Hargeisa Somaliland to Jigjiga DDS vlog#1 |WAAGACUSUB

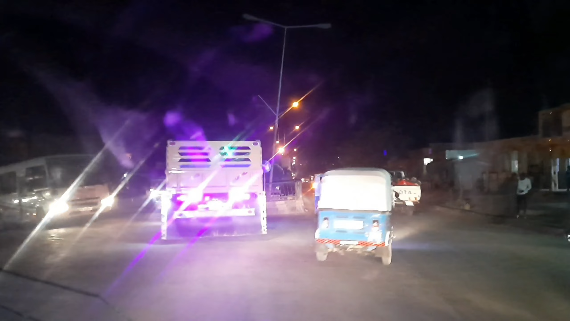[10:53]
check-in lagu sameeyay gaari ka daadignay wax dhibaato lama na kulmin si sharaf loo wareegsin ayaan
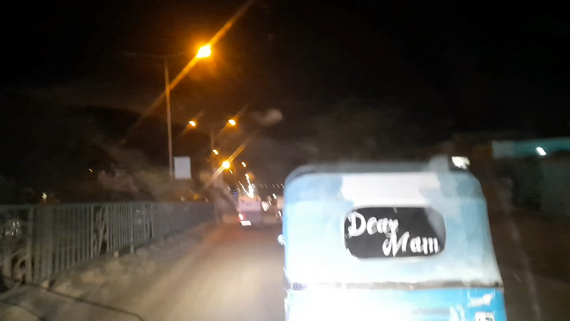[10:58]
ku nimi safar ruuxan safar raaxale oo macaan buu ahaa hadda waxaan maraynaa suuqa magaalada Jigjiga iyo
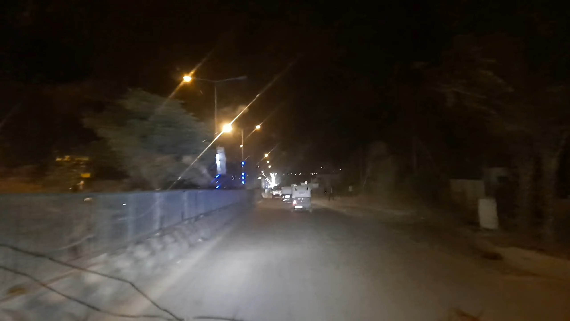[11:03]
muuqaalkiisa oo aad u qurux badan iyo leerar kala duwan oo magaalada dhexdeeda lagu xiray bal insha Allah inko habeen